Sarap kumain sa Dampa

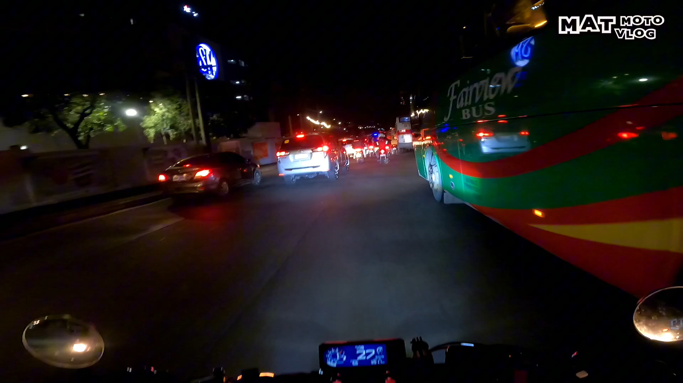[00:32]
Napaka-traffic. Ayan. Kundi lang kami ililibre ngayon ng isa naming kumpare. Hindi ako aalis ng bahay.
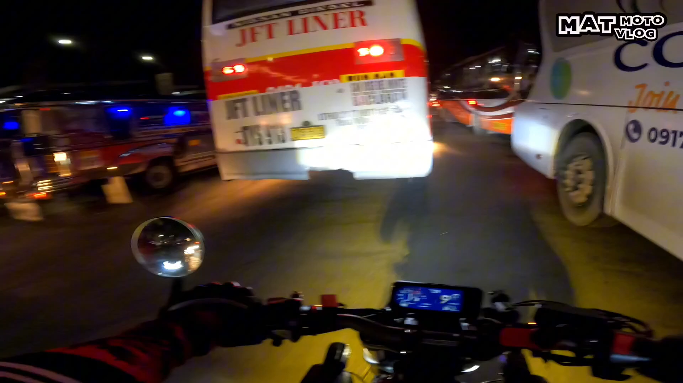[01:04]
Yeah, shoutout sa mga bus na to na nagbababa sa gitna. Ayan o.